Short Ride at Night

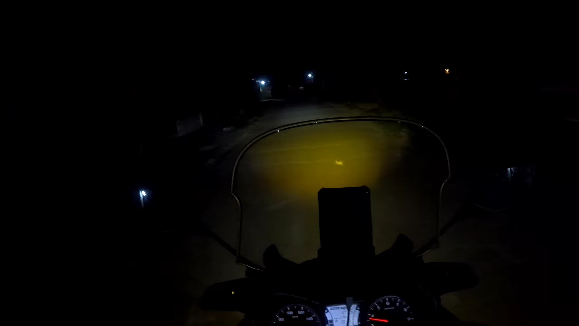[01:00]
At, ayan Samahan nyo ako Ah, maglibo tayo sa Tarlak Let's go Ito natin gagamitin ng gabi Itong ating,
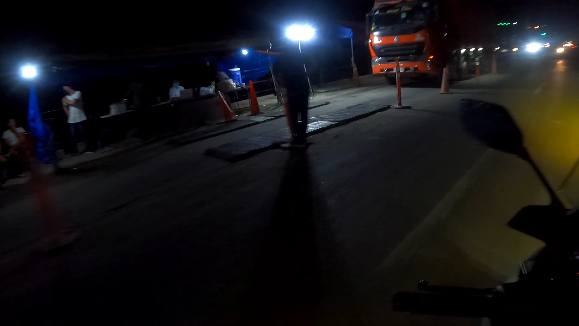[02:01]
may weighing scale sila Sa mga Sa mga Overloaded na Kwa, no Mga track Buhangin Ayan Dito po sa may Saragosa Meron tayong checkpoint ng DPWH Shout out sa mga taga DPWH Kasi nga Ah, yung mga track Overloaded sila Kaya nasisira yung mga Kalsada natin Gawa niya, no So, paano masabi? So, makita nyo dun mamaya Yung Well,
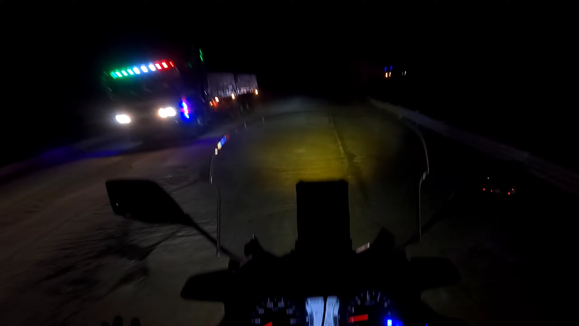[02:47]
Eh Ayan na, ito nyo Ano ha O Napaka-pagi niya
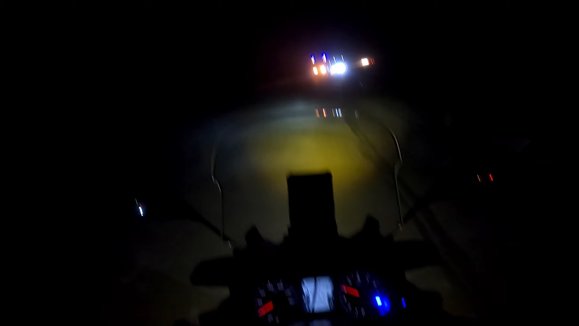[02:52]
Nakit mapagi Kasi puro alikabok Ayan, gawa nung mga track na Nag-overloading Tanyan nyo Sira-sira Kalsada rito Pagdumaan Ayan o Smalikabok Grabe O, diba?
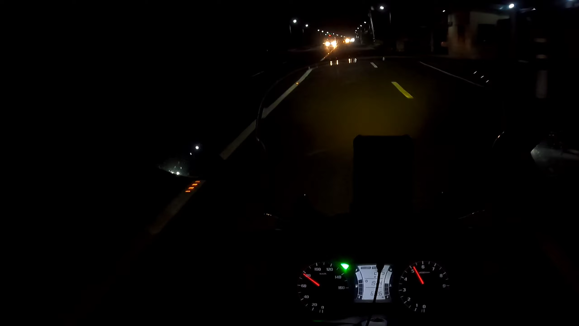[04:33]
Binabarili nata tayo So, yan Yung sa gitna niya May reflectorize na Alam ko, kanito eh Ah, solar siya So, napakaganda Kasi nung bago-bagong Nisipalto
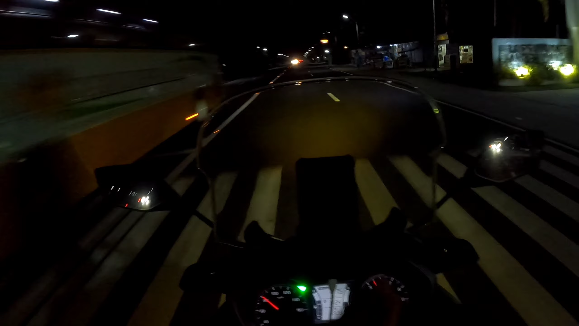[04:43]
ito eh Wala akong nabes Kahit yung pintura So, napaka-dilim Nakakalito So, ngayon Ayan, ayos na Good job DPWH Will stop Ay, namatay pa yung motor ni kuya So, ayun na nga guys Sinabi ko pangina Ah Dito tayo dadaan sa Dumaraes Ayan Dumaraes Lapas So, kaliwana tayo dito
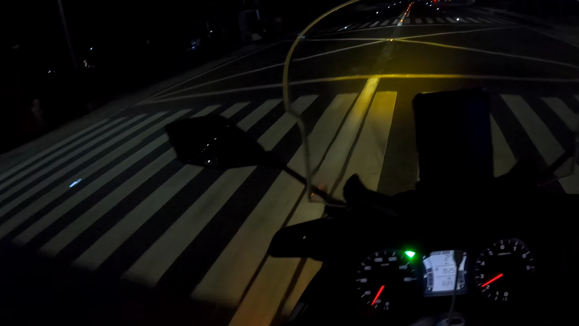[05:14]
Pero yung dire-diretso na yun Tarlac yun eh Pupunta ng Tarlac City So, malayo Iikot pa tayo eh So, ito yung shortcut Bali ang Ang tutumbukin natin ito Yung Santa Luisita Exit Ng SETEX So, ngayon 7.26 PM Tunggatay Kung Ilang minuto Tanda nyo guys 7.26 So, ito na tayo So, 26 So, 3 minutes lang guys So,
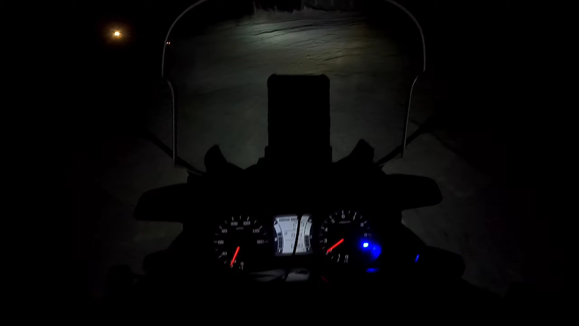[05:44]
3 minutes lang Nandito na tayo Total Plaza